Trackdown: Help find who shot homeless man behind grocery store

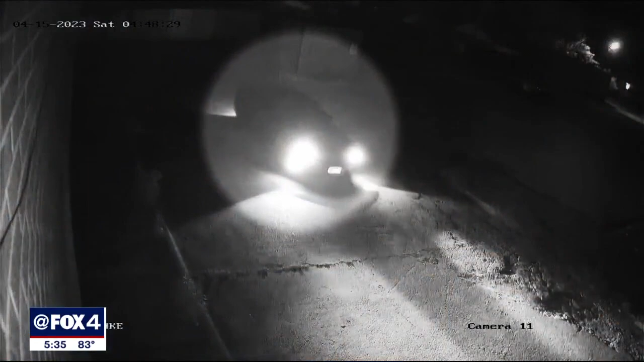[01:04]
We have a black Mustang that's seen driving around the area. It's a black convertible with red racing stripes on it. And it drives down the alley twice. And this starts at about 445 in the morning. 515, the white Altima, is driven by somebody that was a passenger in the black Mustang, drives down here, confronts Mr. Nally, ends up shooting and killing him.
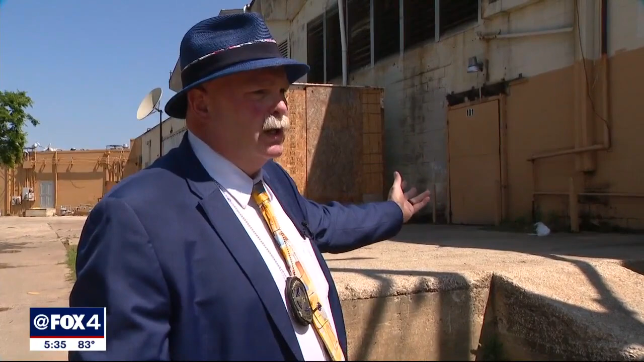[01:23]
So, what you have is video of two cars. Correct.
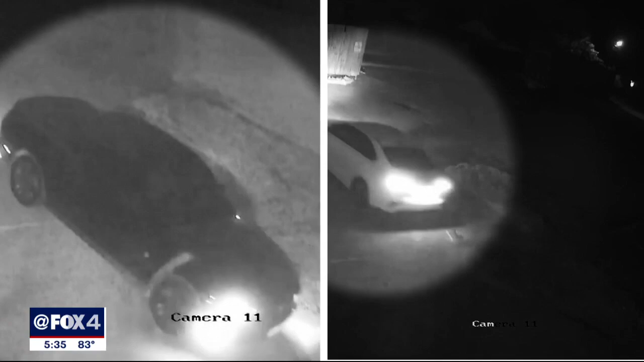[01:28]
We have two vehicles, the black convertible Mustang and then the white Nissan Altima. Anything about that Mustang that sticks out? Tell us again. Well, it is convertible. It's got a black rag top. It's black. And it's got two red racing stripes over the front fender. Unique enough that someone will recognize it? I think people that live in this area will recognize that vehicle and know who owns that vehicle. Detective Billings, what do you need?